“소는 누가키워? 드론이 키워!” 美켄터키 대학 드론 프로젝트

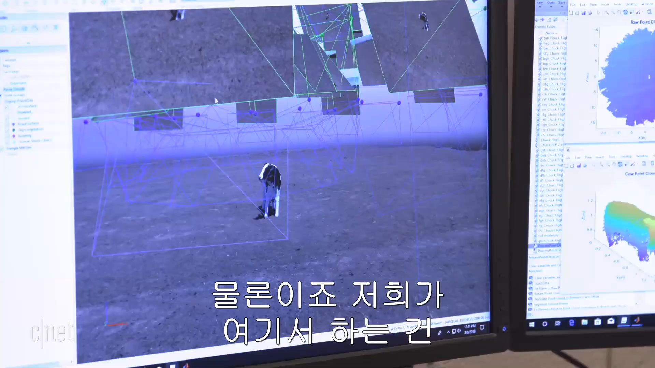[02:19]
So what we're doing here is actually taking a bunch of images uniformly spaced all around the cow and then we're stitching it together using photogrammetry to try to build a 3D model.
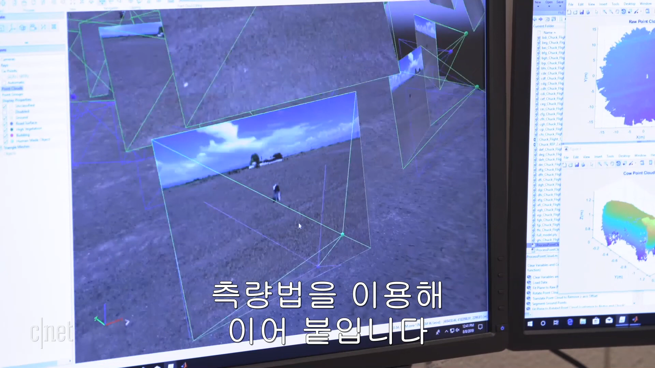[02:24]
And in this example, we actually have all the possible images from nine different flight paths.